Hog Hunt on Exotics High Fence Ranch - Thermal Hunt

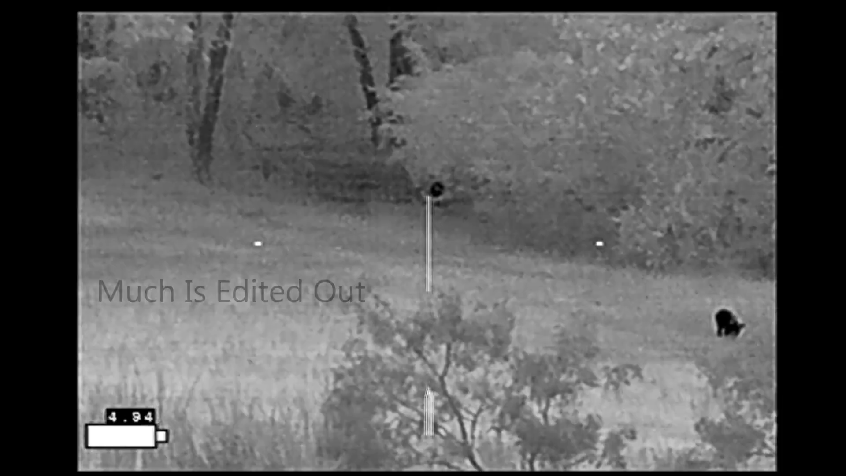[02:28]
The longer I watch the more that come out of the woods.
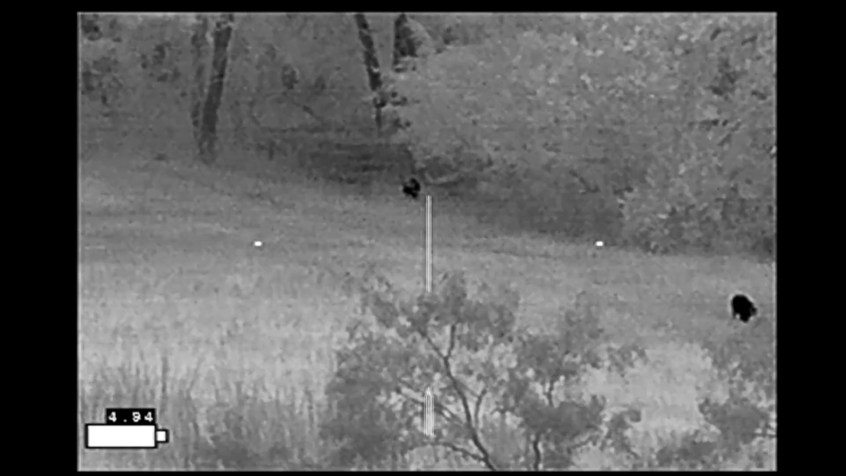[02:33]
Unbeknownst to me at the time this is the last one to come out and he's playing catch up with the other pigs.
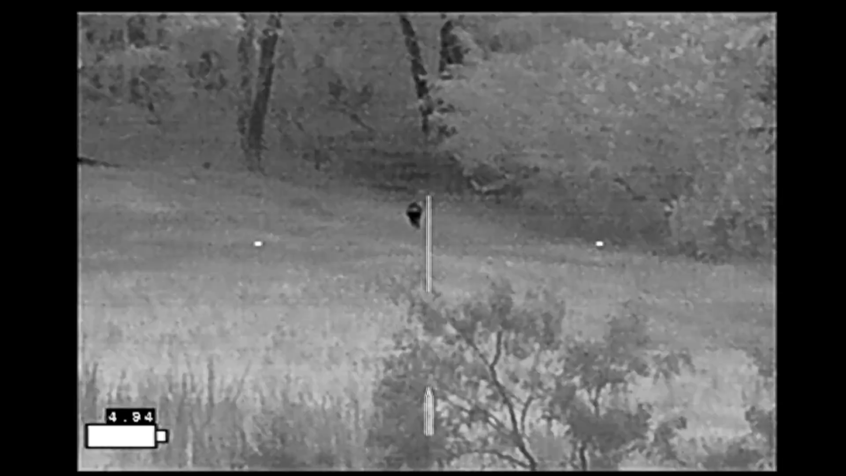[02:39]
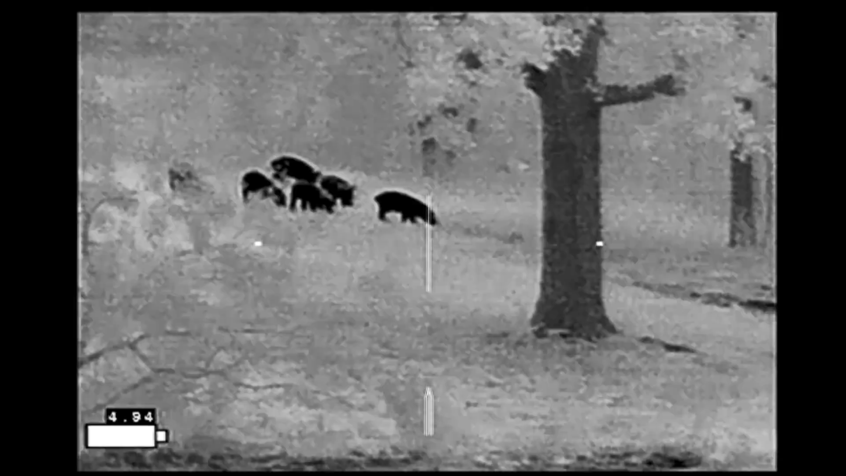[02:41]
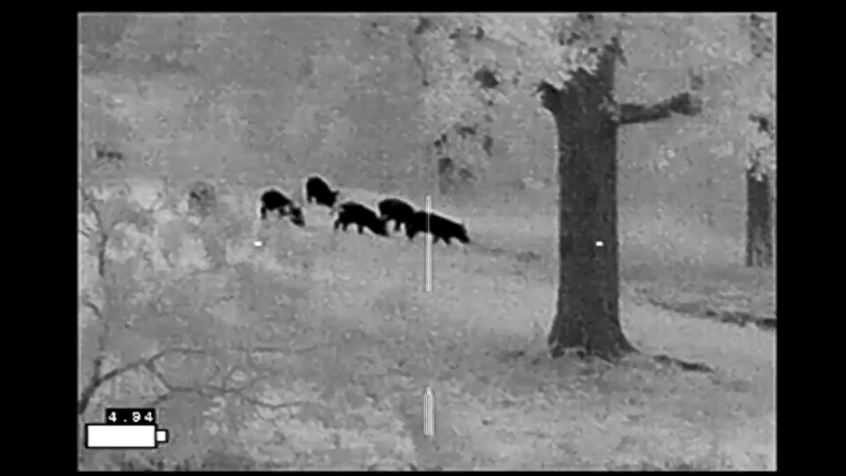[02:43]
However, as they continue to advance I'm continually doing
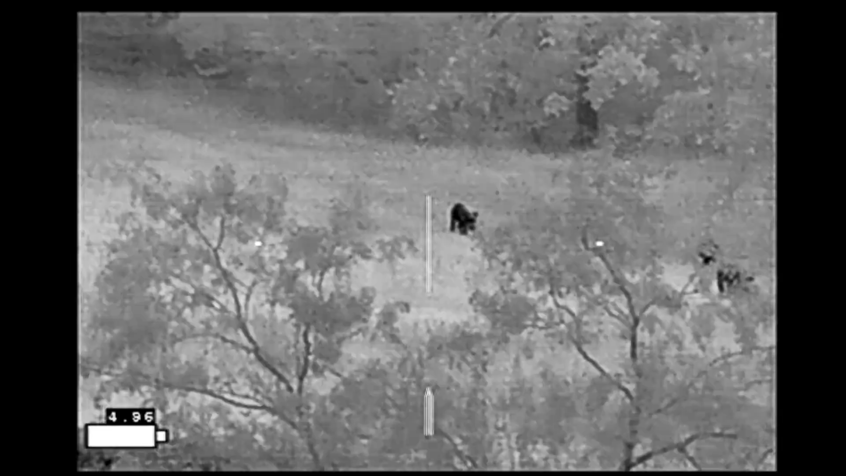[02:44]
my scans and I'm checking back to see if there's a sow following them hoping for the sow or sows in order to make my shot.
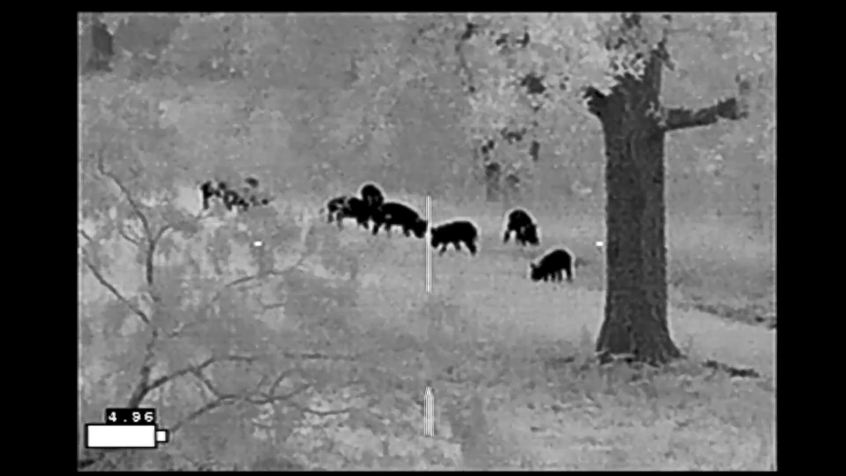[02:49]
I continue to wait as the pigs progress hoping that the sow will come out.
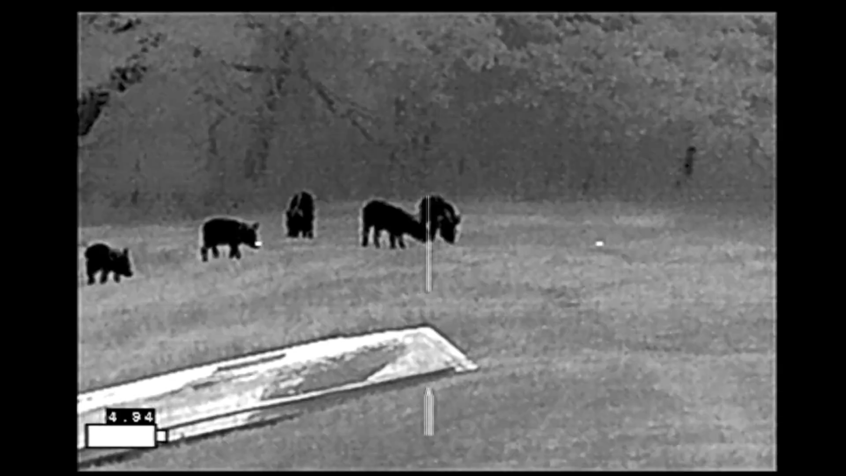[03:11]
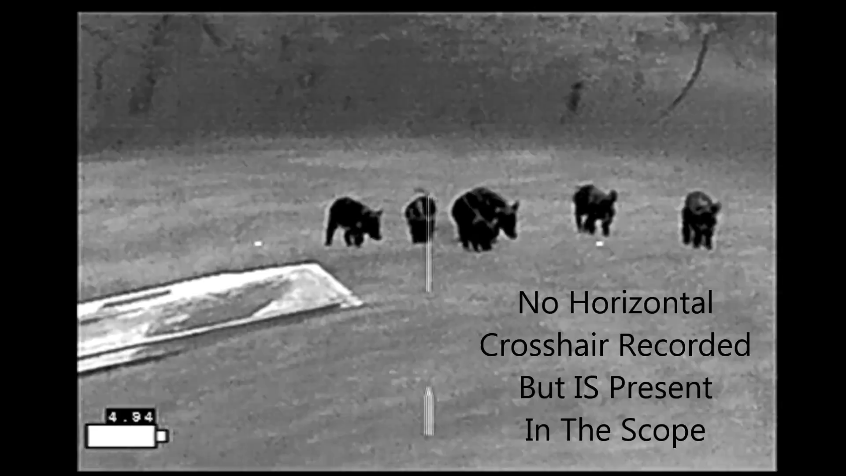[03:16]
Now here I'm shooting 6.5 Grindle with Horn of the SST-123 grain ammo and a Surefire Genesis suppressor.
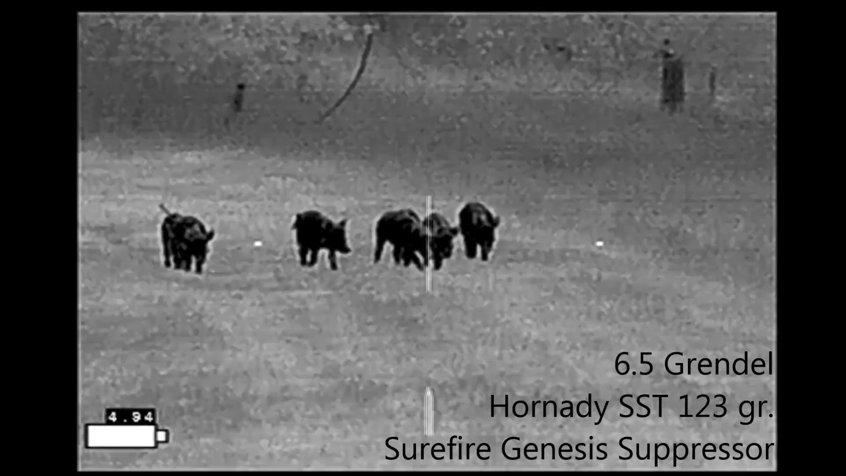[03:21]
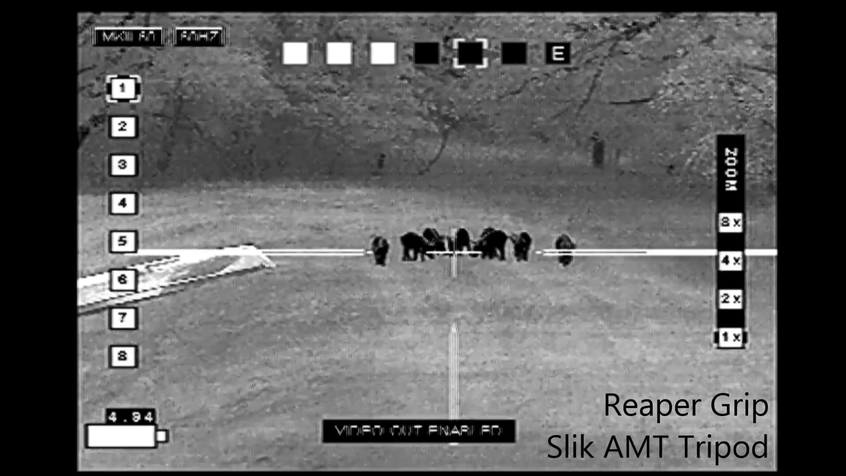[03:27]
And this is all mounted on top of a Reaper grip on a slick AMT tripod from Third Coast Thermal.
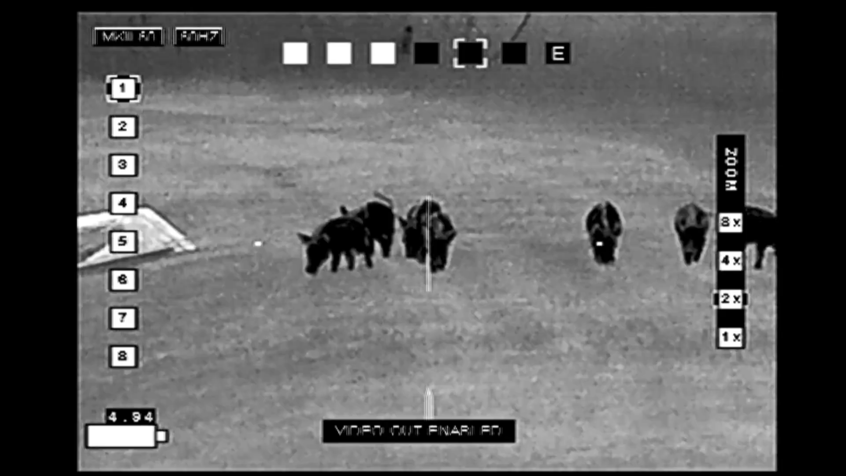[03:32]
At this point the pigs are getting pretty close. One last check for the sow, no sows coming.
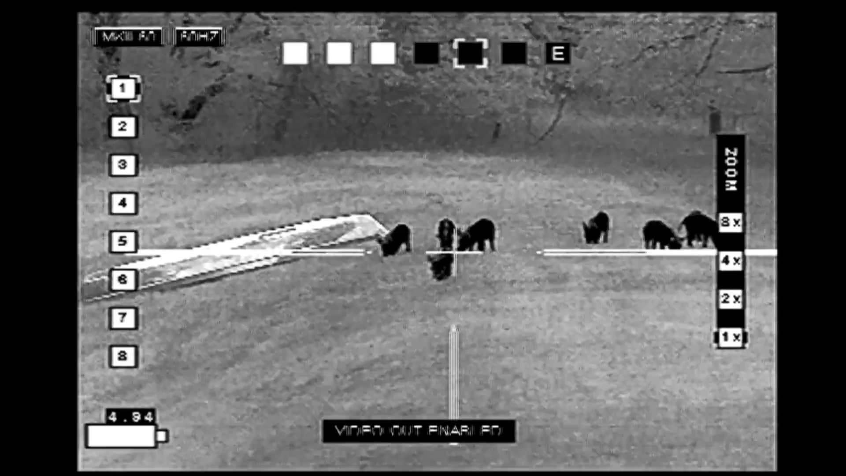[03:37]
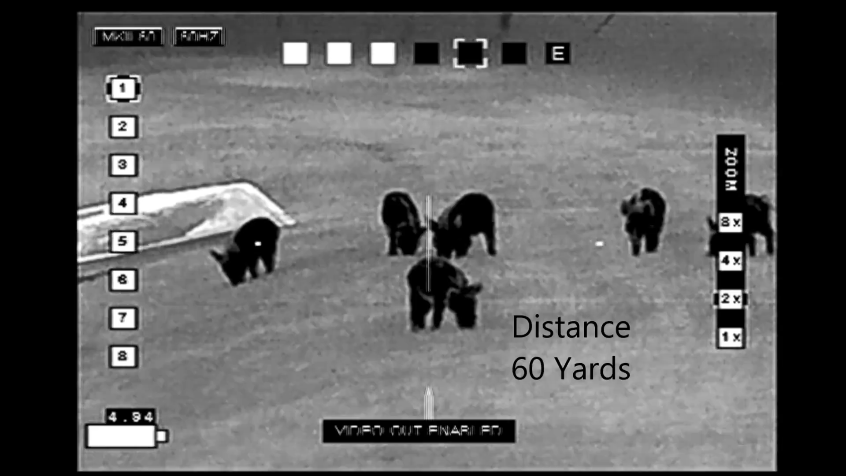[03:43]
So now it's just a matter of lining up my shot. Here we go.
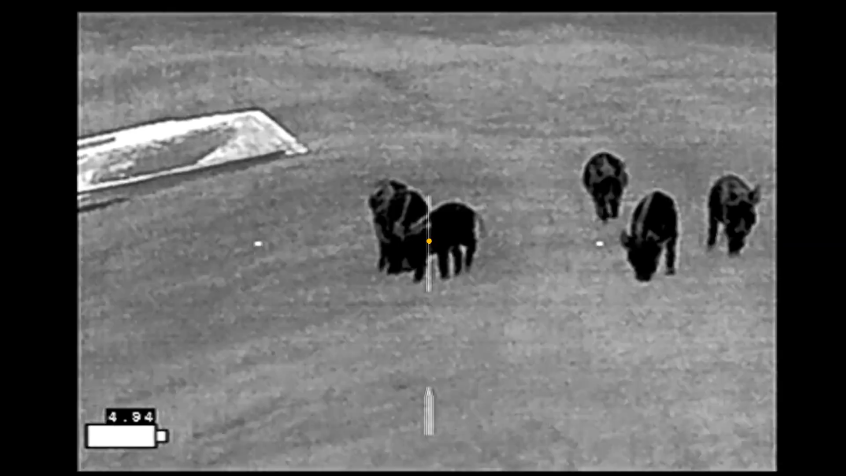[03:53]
And with the second shot the recorder died.